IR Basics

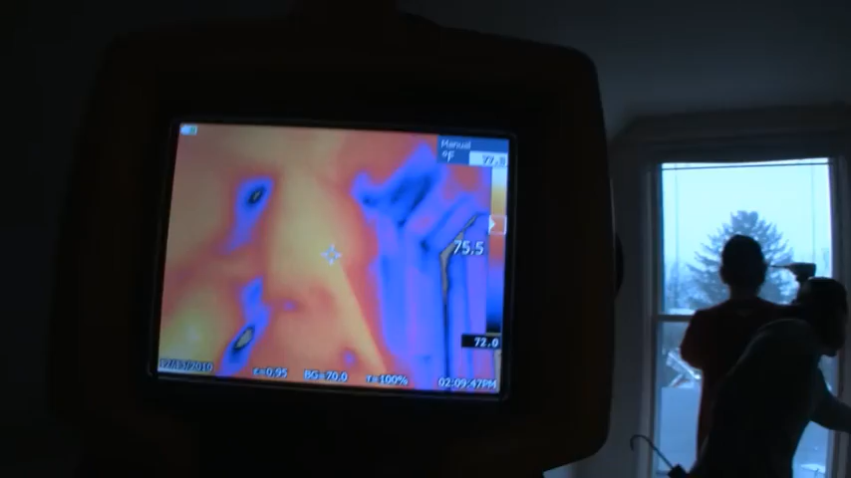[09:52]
And we're trying to see how the insulation is doing. It doesn't look so good up here.
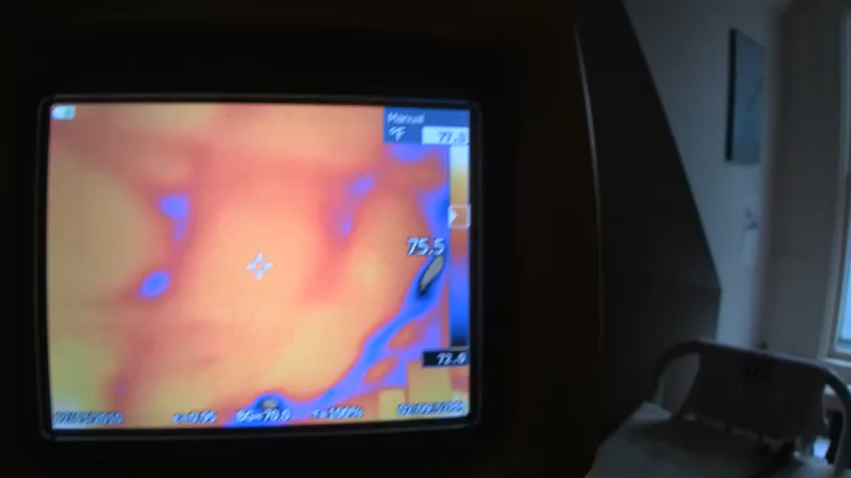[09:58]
This is a very complex structure. It's been renovated a number of times, and we're just seeing the result of that.
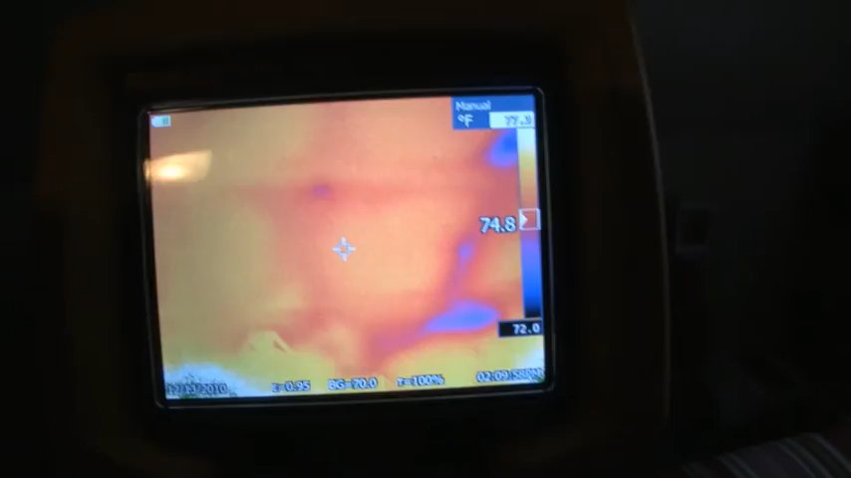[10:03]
On screen: scale bottom 72.0°F
Lots of air leakage, lots of missing areas.
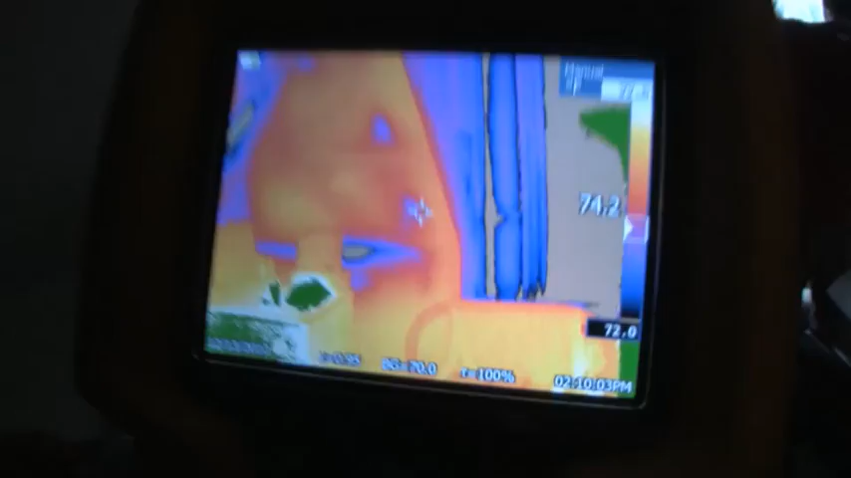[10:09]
There's a reflection of somebody working.
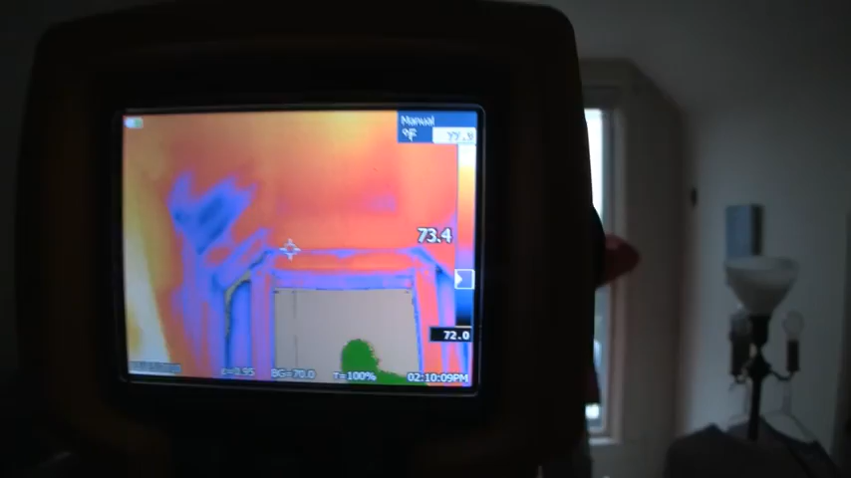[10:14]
On screen: scale bottom 72.0°F
And we're seeing here in the knee wall area, a whole section that's just plain void.
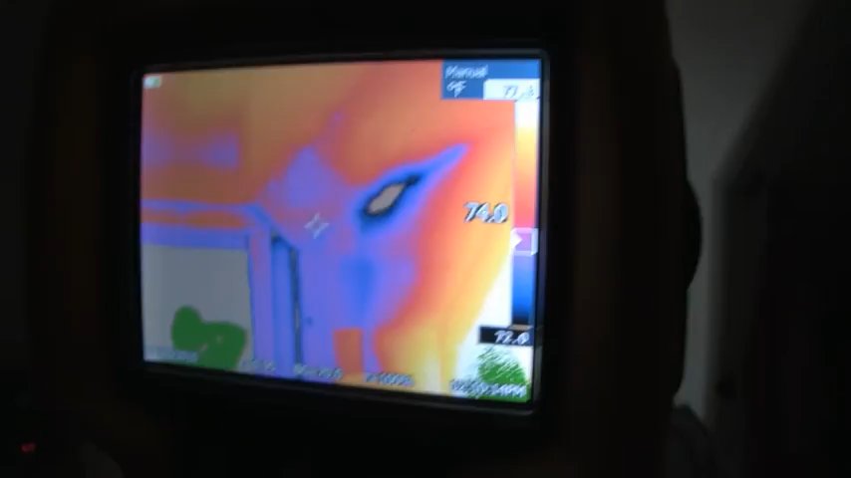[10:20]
There's a better view of it.
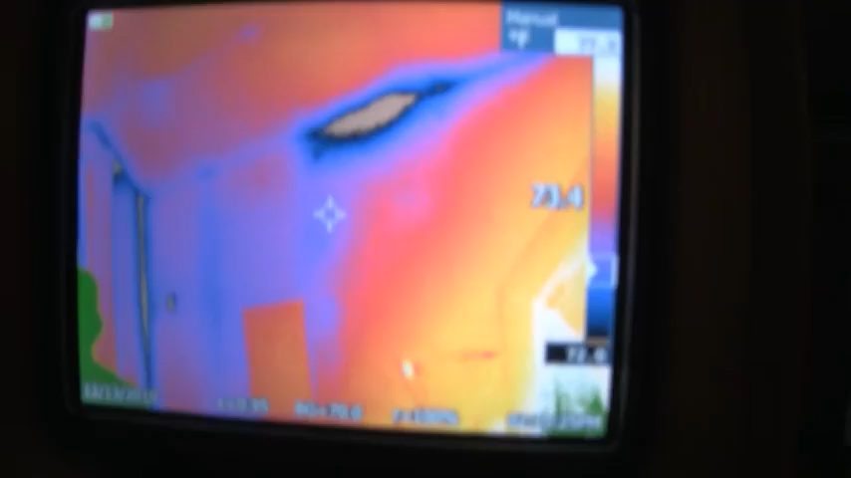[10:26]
The knee wall has voids in it, as well as the dark gray area's air leakage.
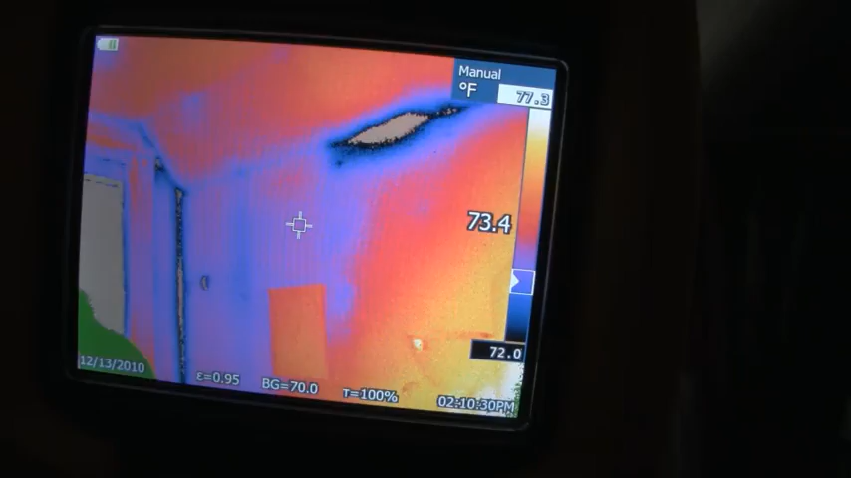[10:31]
On screen: spot 73.4°F, scale top 77.3°F, scale bottom 72.0°F
And it turns out this was the area that's connected to the ceiling that we just looked at previously down below.
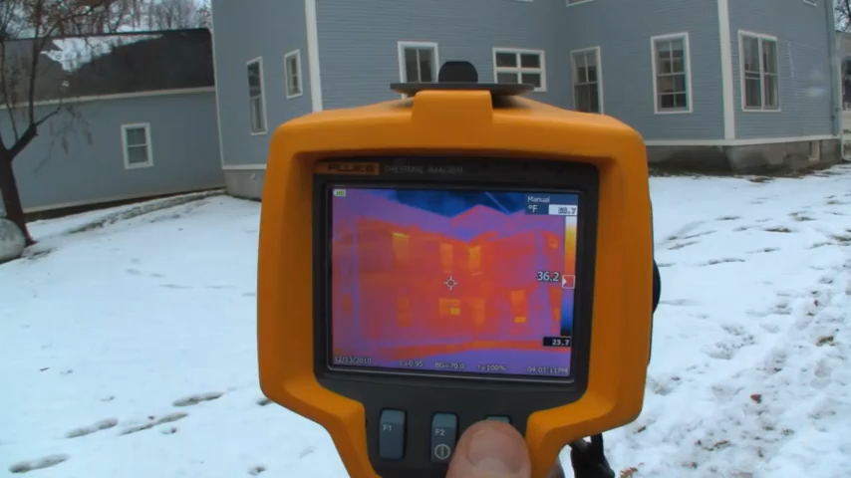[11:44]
On screen: spot 36.2°F
it automatically builds the image contrast around those two extremes. And so we have an image where what we really want to look at is kind of lost in the middle of our span. There's two tricks I can do. One is I can look down here and again
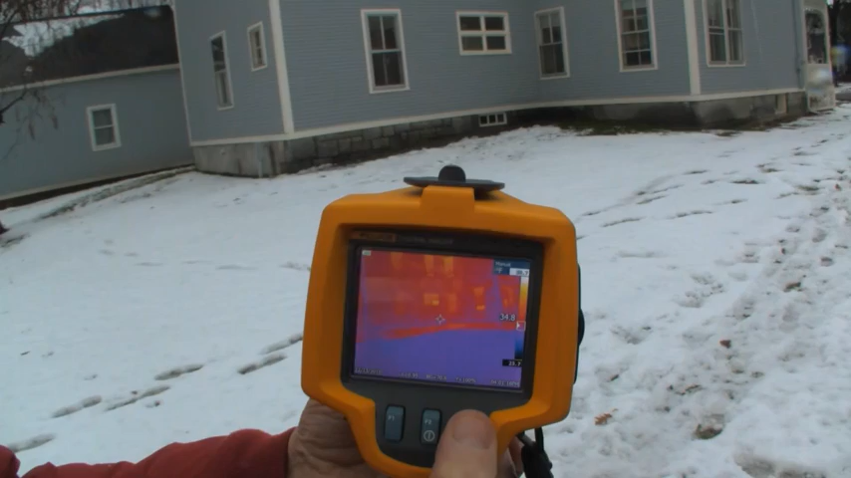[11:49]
hit my F3 button and adjust it. And it's a little bit better. Really what I need to do in this case is to go into the manual mode. And all imagers have this ability.
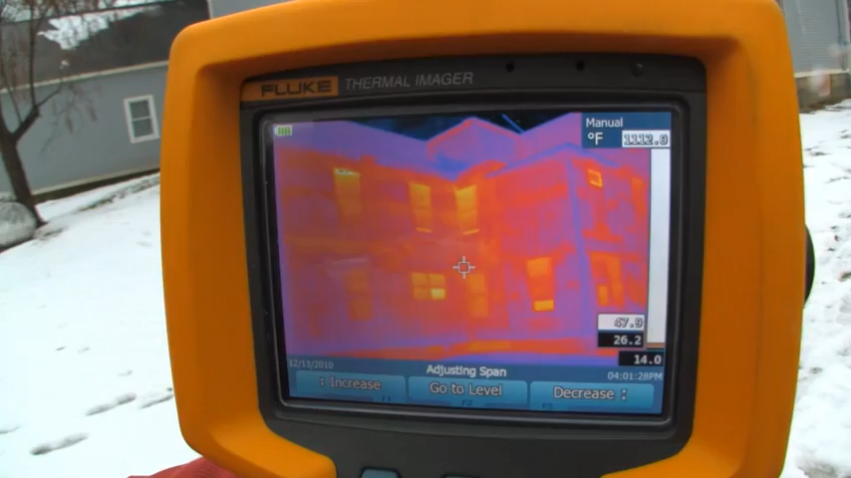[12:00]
And I'm going to decrease my span.
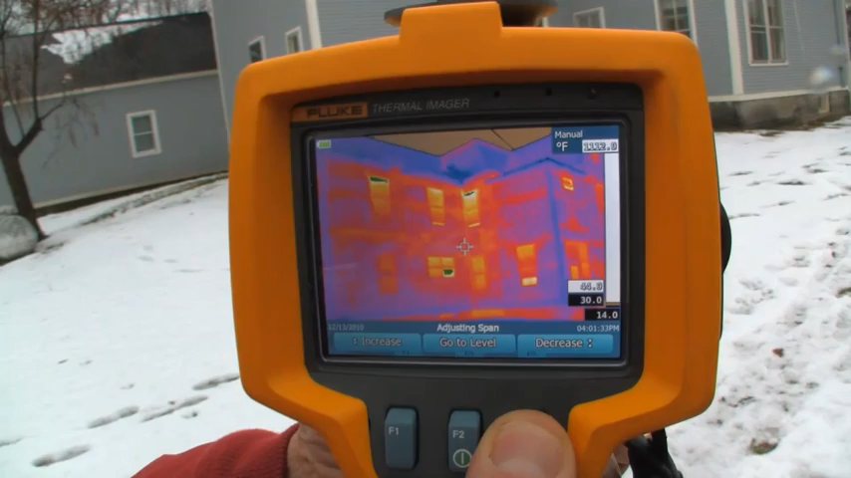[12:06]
I just hold it down and look at getting much more contrast out of the image now.
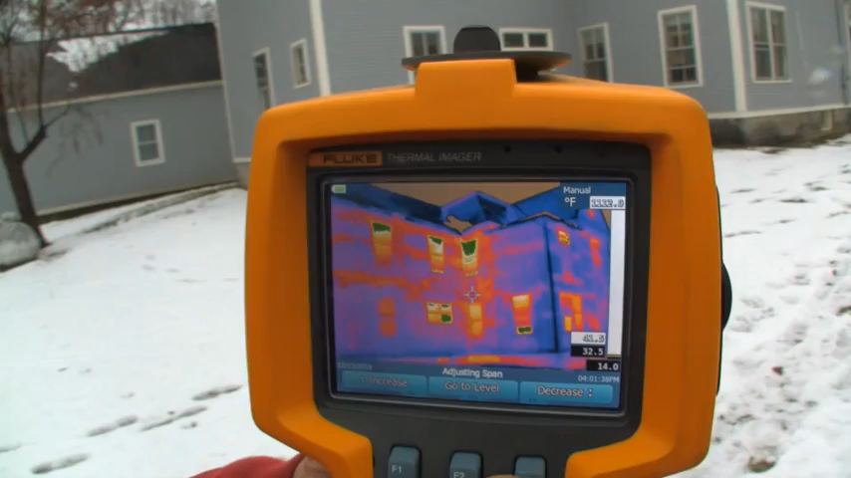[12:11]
I've lost detail in the windows. Those have turned saturated. I've lost the sky.
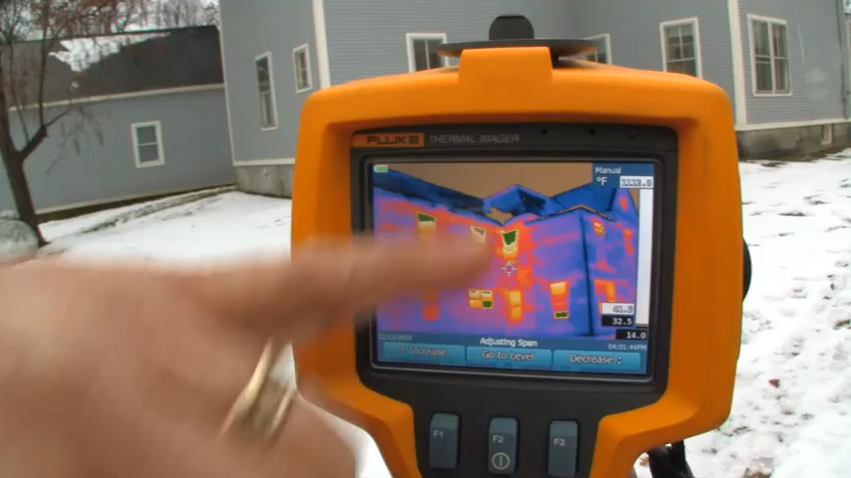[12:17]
Those have fallen off the bottom of the scale. But I've got tremendous detail in terms of the insulation itself.
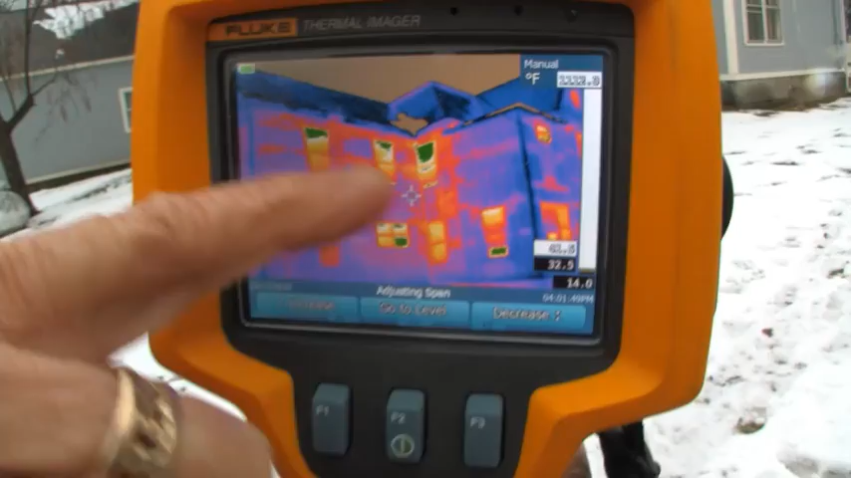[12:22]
So that's what you want to do is almost always adjust your level and span manually. And what you can see now is that I have looks like just about a nine degree span,
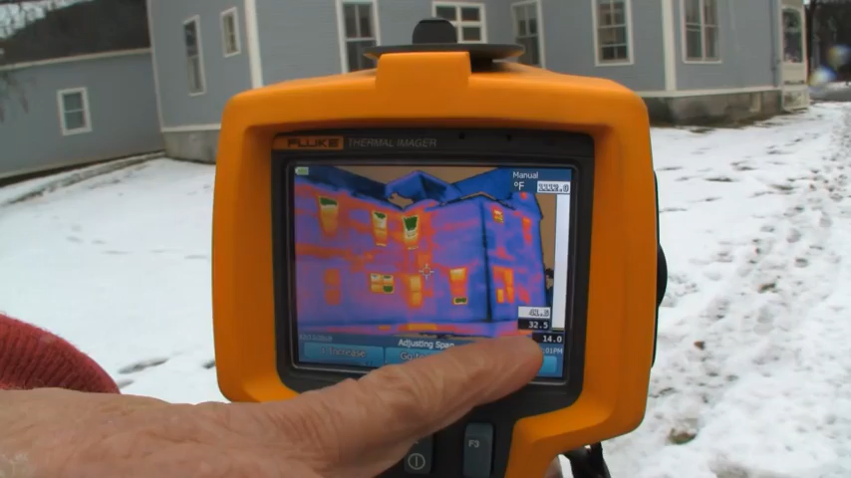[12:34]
32 to 41 degrees in order to see that image.
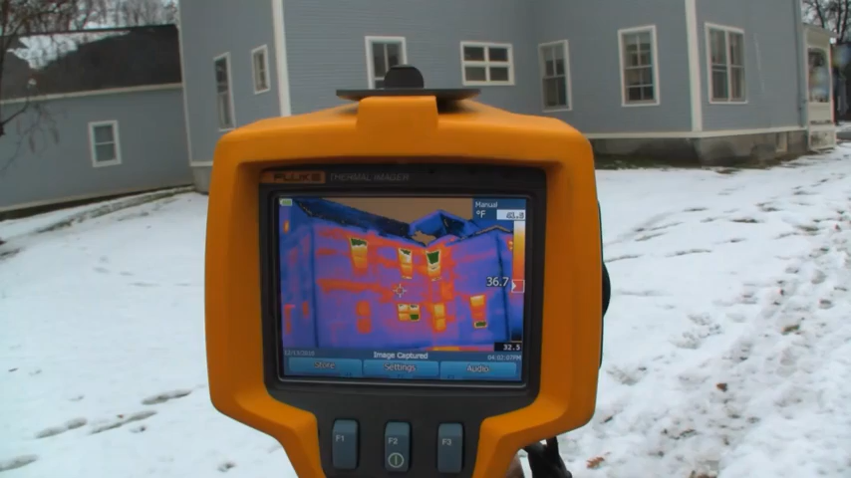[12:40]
This is also a nice camera. Not all imagers have this capability. But with this one I can just quickly unscrew the lens. That was a wide angle lens we were using.
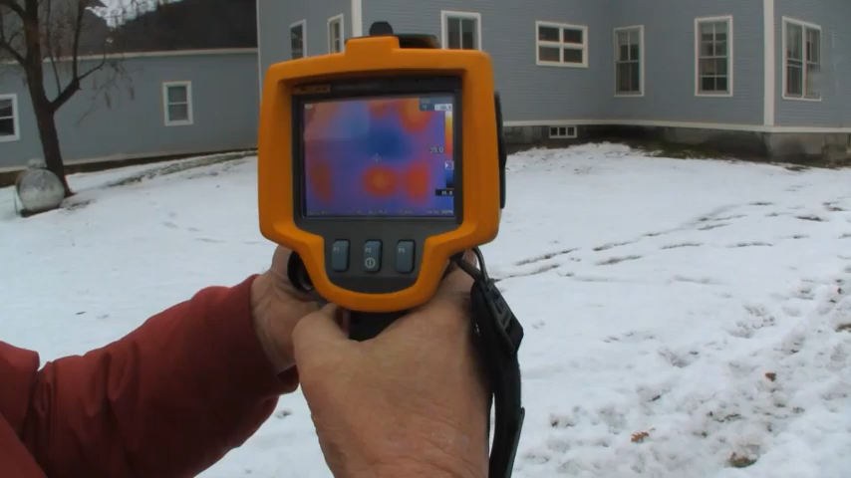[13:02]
There are many again many models in the market now that have a wide angle lens. And when I go back to a normal view. There we go. Now we have more detail.